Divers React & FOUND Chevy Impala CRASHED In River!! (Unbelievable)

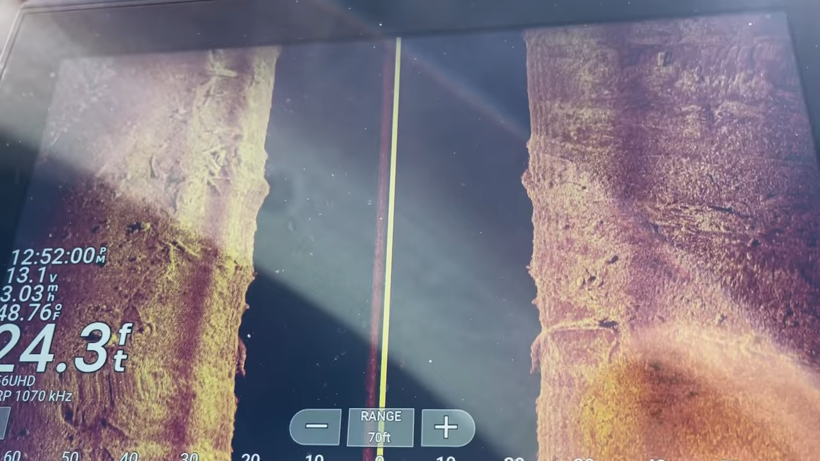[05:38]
On screen: depth 24.3 ft
Should be coming up on the right side of the screen, maybe directly over it.
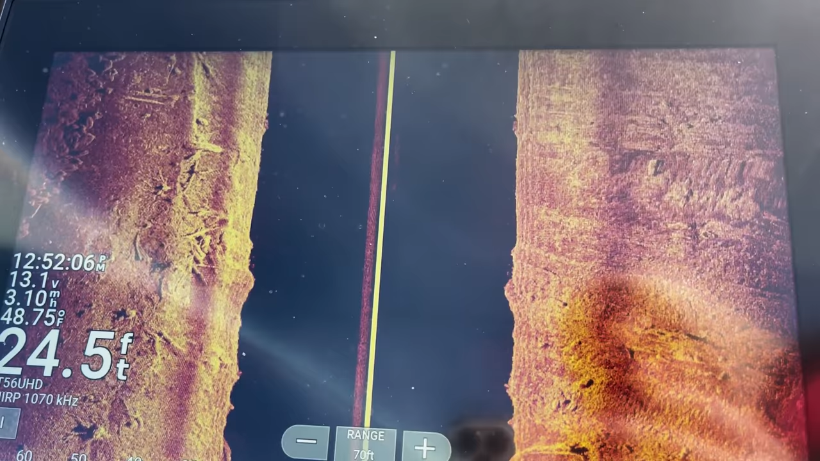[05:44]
On screen: depth 24.5 ft
So in about, I don't know, maybe 5 seconds it should show up, if that.
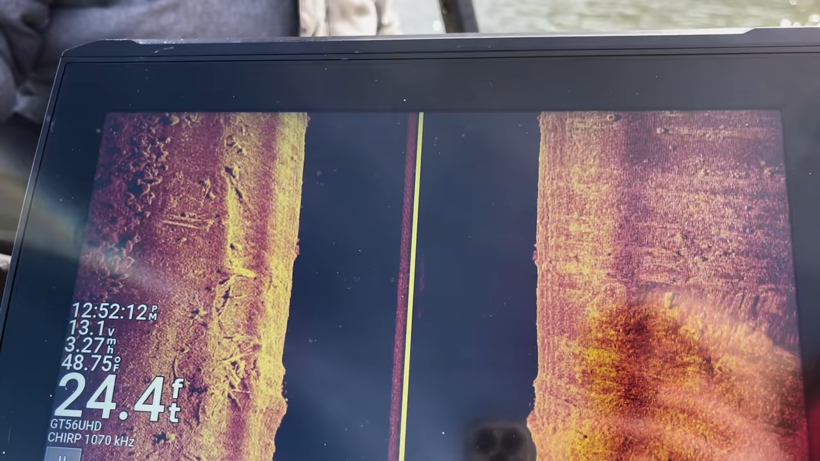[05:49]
On screen: depth 24.4 ft, water 48.75°F
Should be seeing something right now.
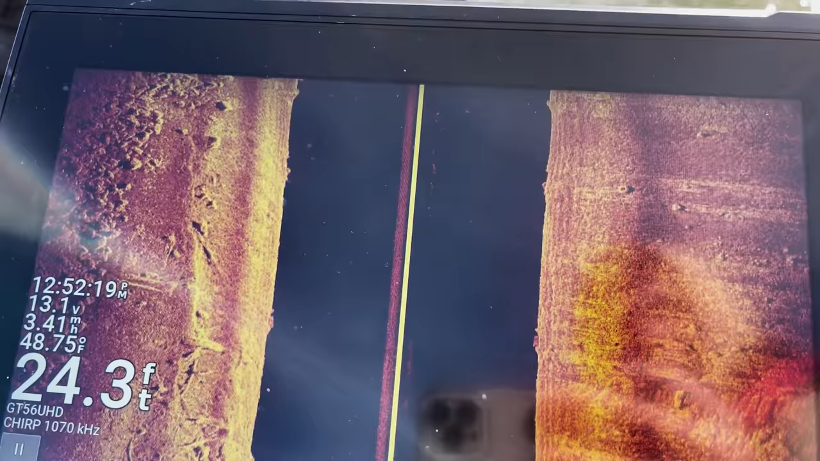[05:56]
On screen: depth 24.3 ft, water 48.75°F
Oh, I see it. I think I do. It's like a little blip.
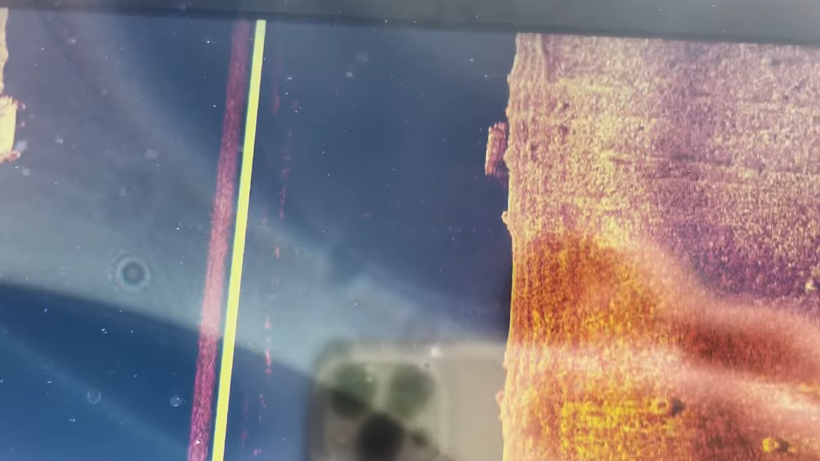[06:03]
Is that it right there? That's right there. Yep.
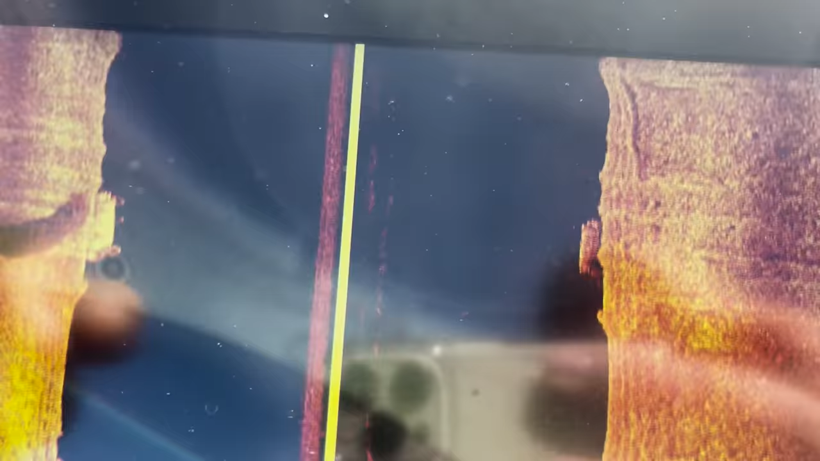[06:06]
Now that looks like it's laying down.
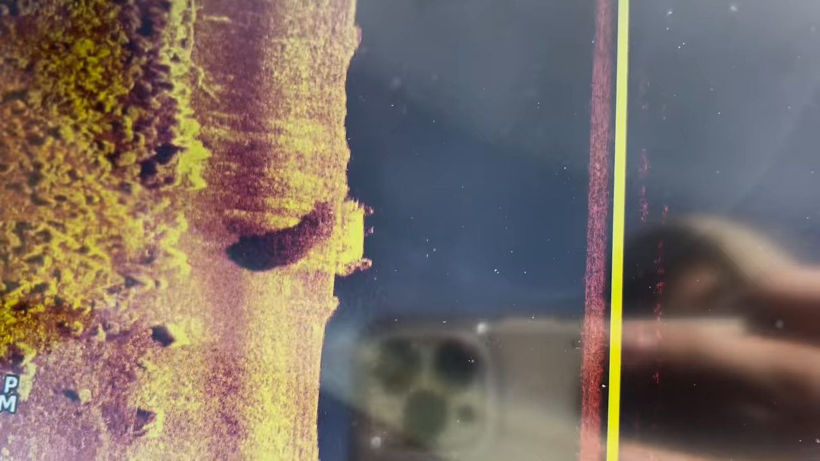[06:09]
But it could.
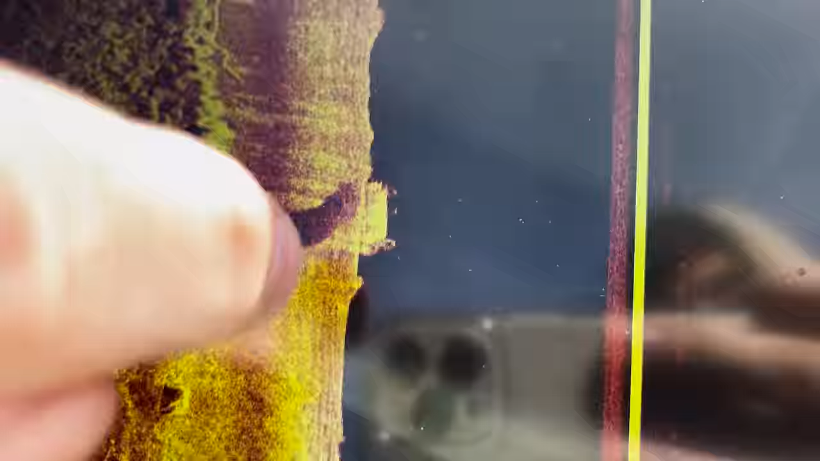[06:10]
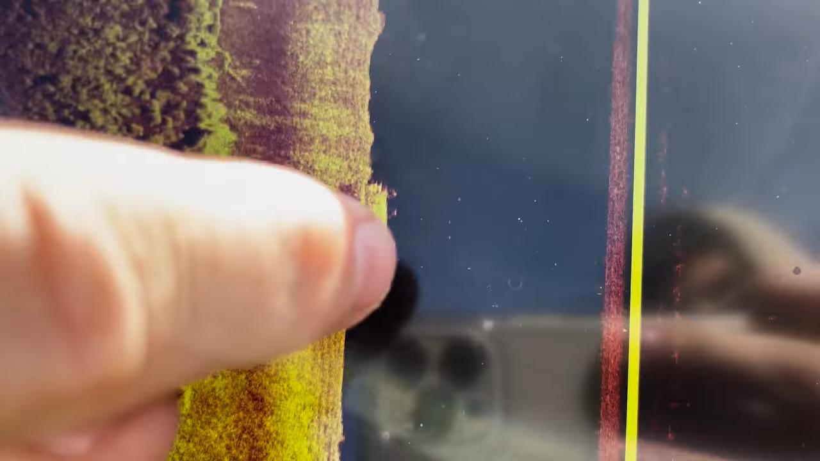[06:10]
Does. There's a big shadow though, so. It looks like it's laying down, and those are the two wheels right there. Yeah, it does look like it's upside down.
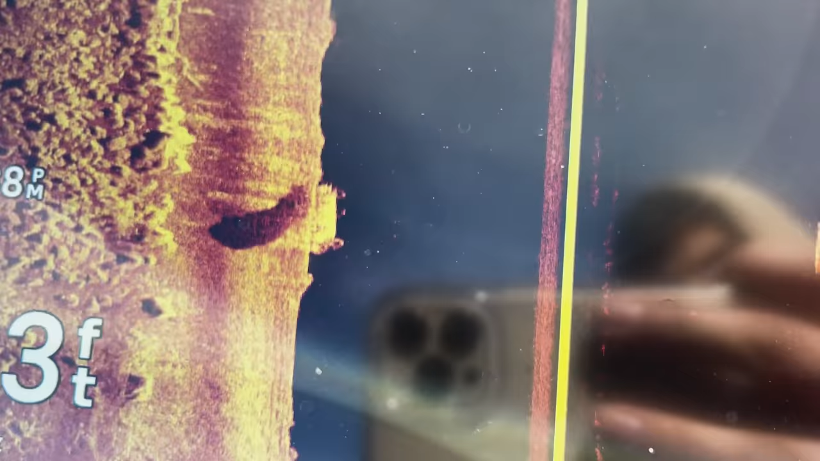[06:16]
I mean, now it's that's weird.